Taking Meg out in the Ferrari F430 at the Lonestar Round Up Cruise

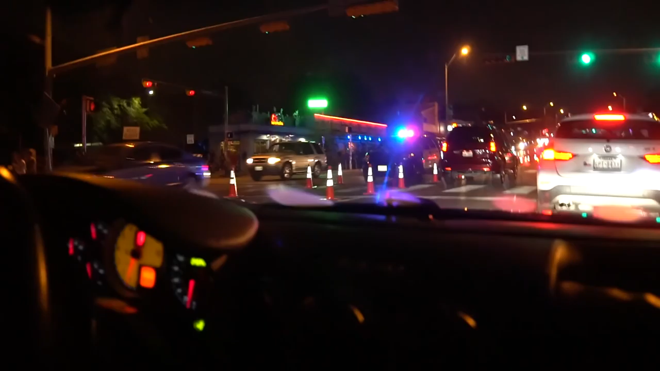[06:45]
Someone's smacking a rev limiter. It's not good. Oh, he's scraping.
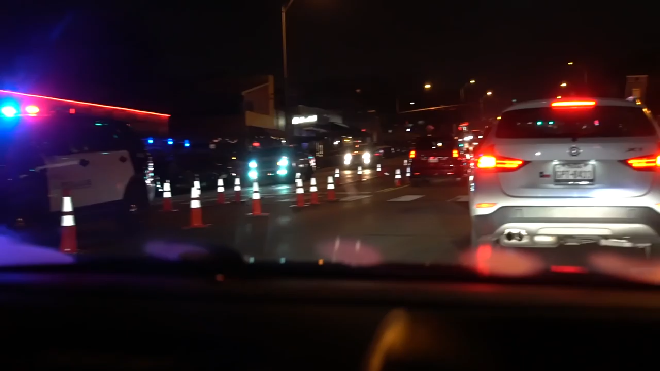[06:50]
Ugh. Hear that? No, oh. I don't even see what that is. It's a really lowered car is scraping the ground.
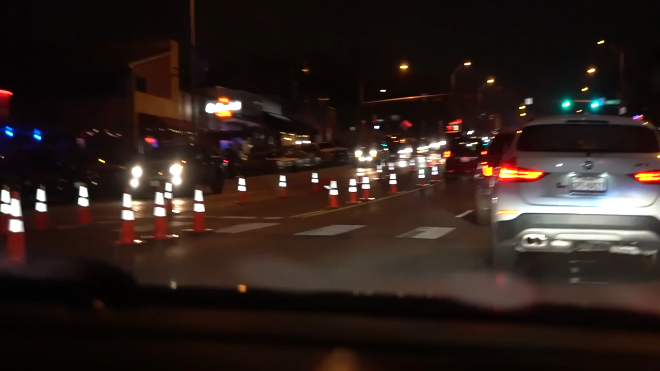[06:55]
Oh, yeah. What is that? What the fuck is driving?